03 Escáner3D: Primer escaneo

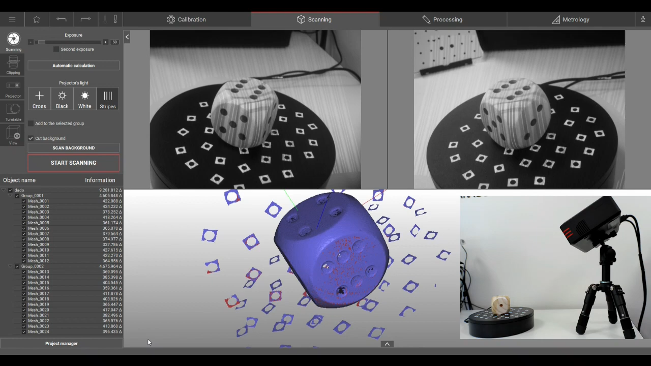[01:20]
En el caso del dado, vamos a hacerlo una vez más.
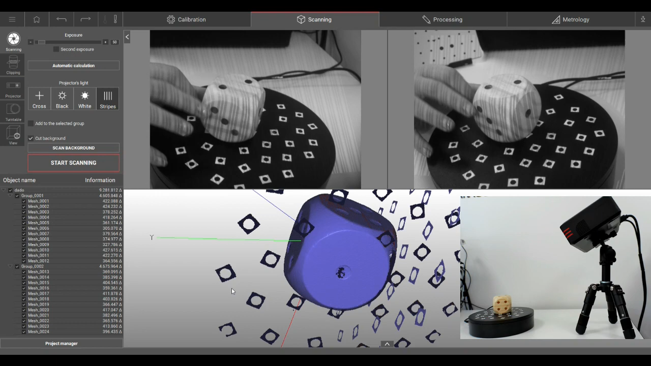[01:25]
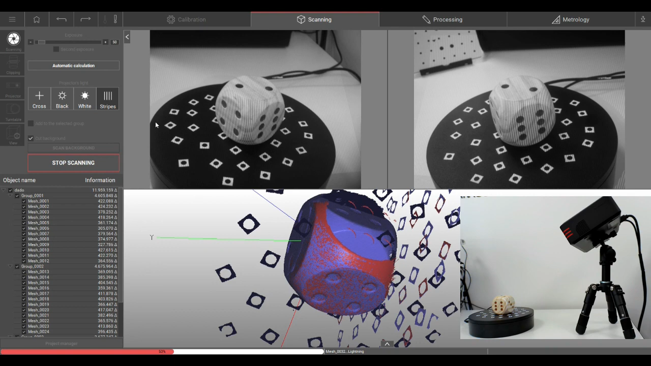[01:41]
Cada uno de los escaneos lo saca de un color diferente, para luego si hay que descartar alguno o poderlos distinguir.
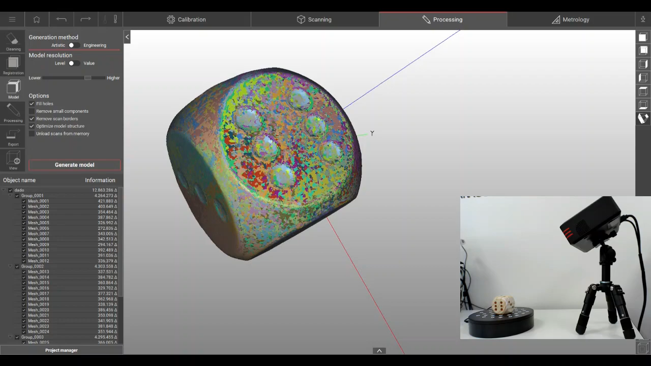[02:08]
Podemos eliminar el ruido o escaneos que sean más pequeños de un tamaño considerado.
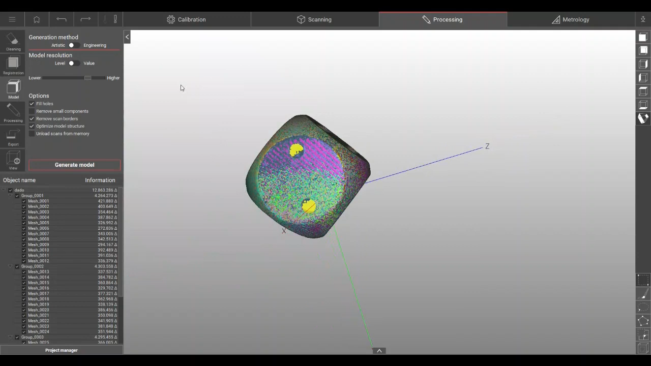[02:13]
También podemos limpiar zonas, seleccionar y borrar algunos de los puntos. Una vez que tenemos la malla limpia, lo que hacemos es seleccionar todos y crear el modelo.